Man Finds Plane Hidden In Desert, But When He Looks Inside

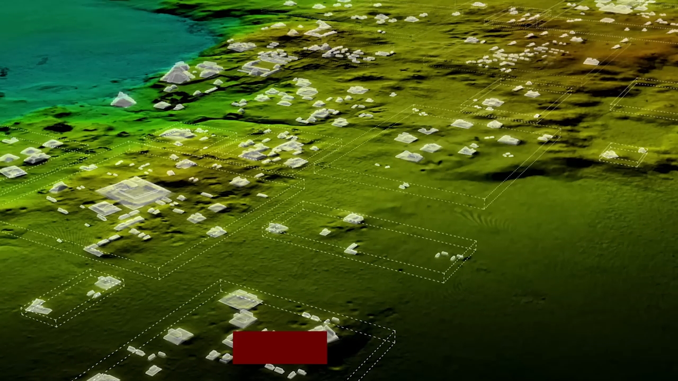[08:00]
than 810 square kilometers of northern payten have been mapped it's
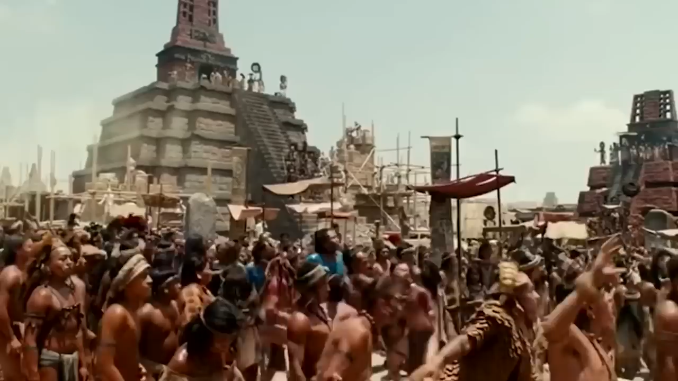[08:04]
thought that millions more people were living there than previously thought at its height the mayan civilization
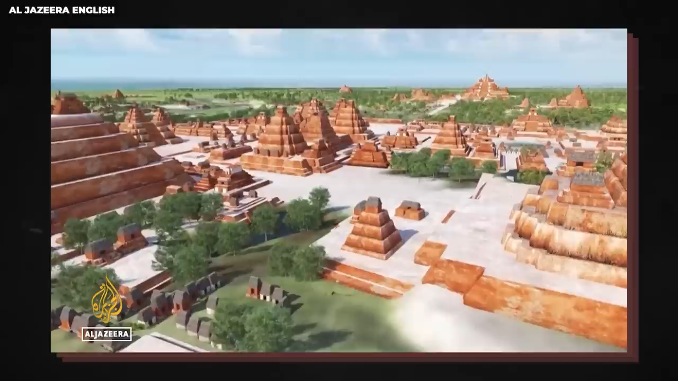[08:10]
encompassed an area almost twice the size of medieval england and had a population of 5 million people this was around 1500 years ago most
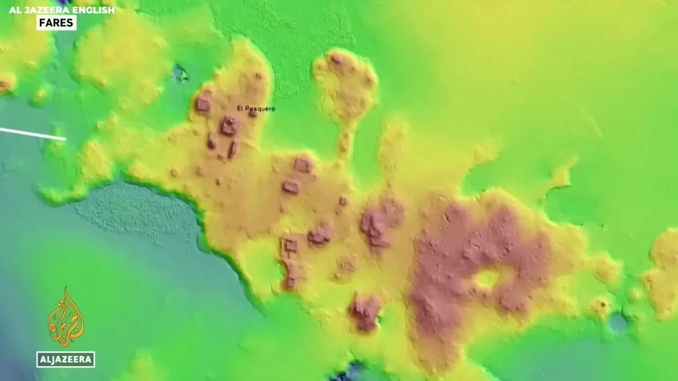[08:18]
of the 60 000 newly discovered buildings were believed to be of stone platforms supporting typical